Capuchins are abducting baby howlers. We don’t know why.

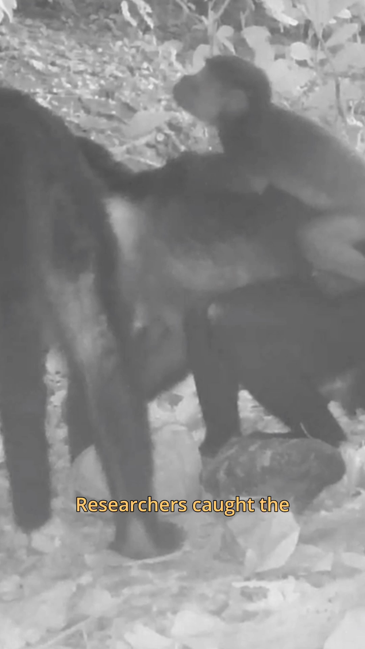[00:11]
Researchers caught the first sighting of this monkey abduction in January 26, 2022. They were taking these infants for two to nine days at a time.
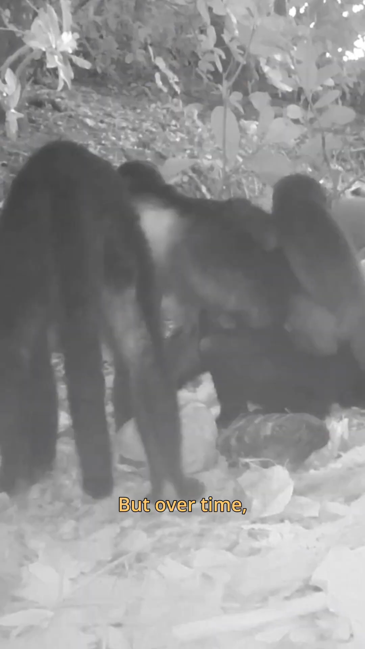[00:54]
But over time, the behavior spread like a social trend, and it didn't seem to serve any real purpose.